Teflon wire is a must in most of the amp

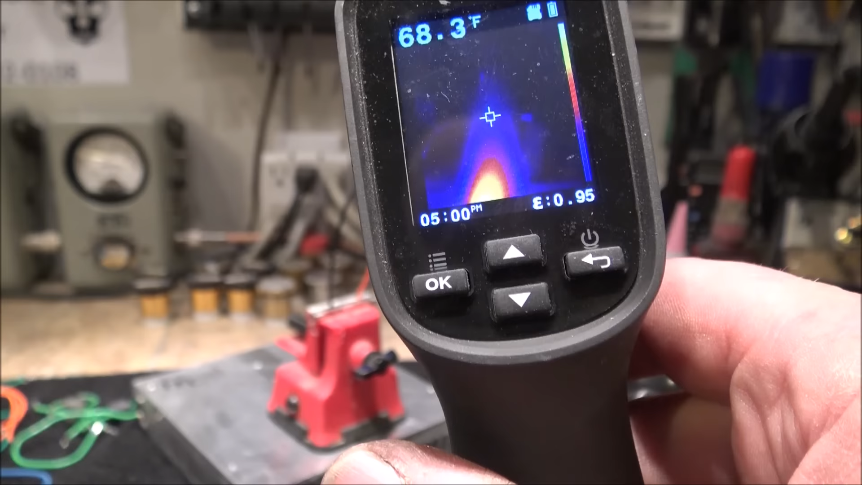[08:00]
On screen: spot 68.3°F
i've seen it there for a second and our exhaust plume is going to be in the hundreds of degree about a hundred degrees so first we're going to move this wire or this underneath our teflon wire
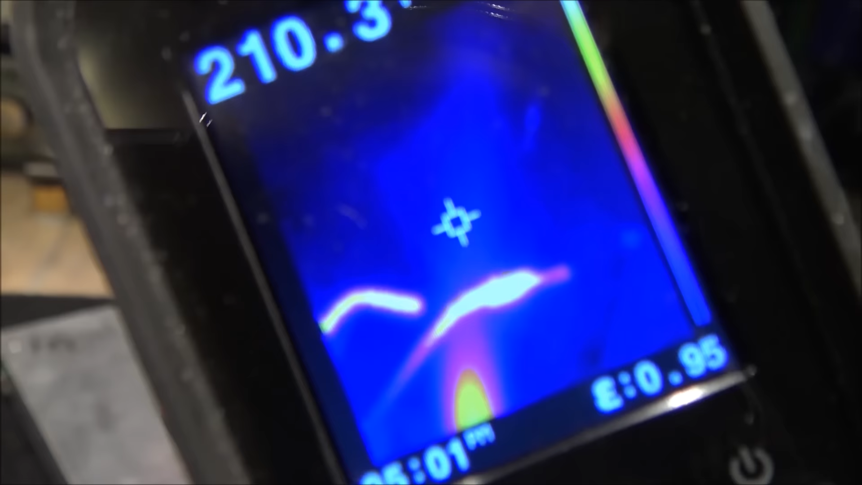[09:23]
exact same experiment same position same height in the 230 240 degree temperature range
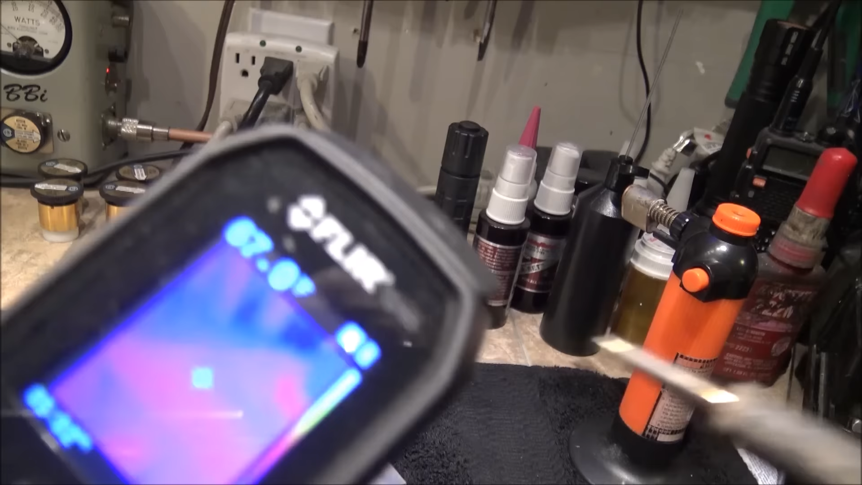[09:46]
we're going to look at the tip of my soldering iron here
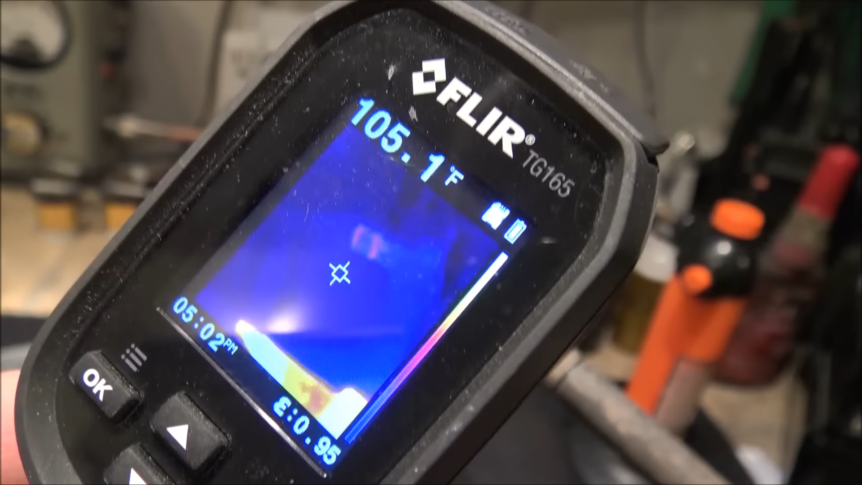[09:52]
On screen: spot 105.1°F
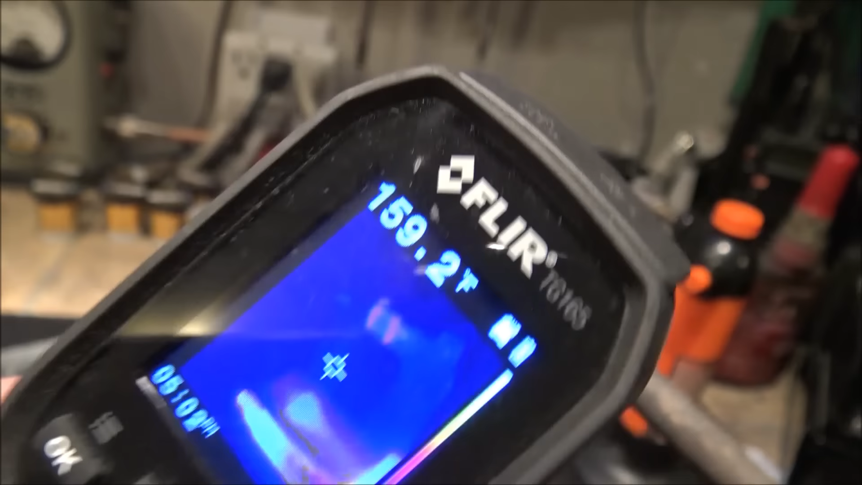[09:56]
about 173 degrees 178 degrees 180 degrees we're just going to touch this wire just touch it